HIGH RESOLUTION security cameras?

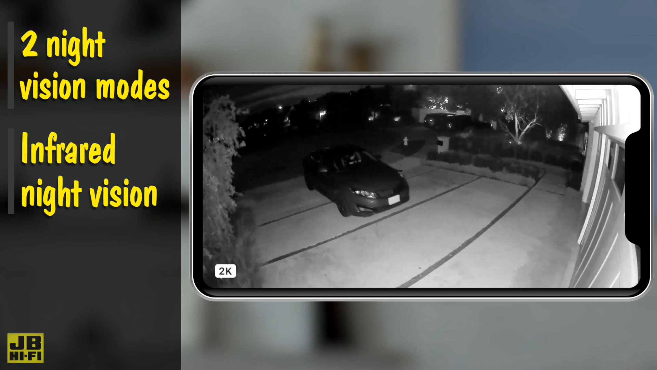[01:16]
The first mode is Classic Infrared, for a more subtle way to see your property without the need for any light.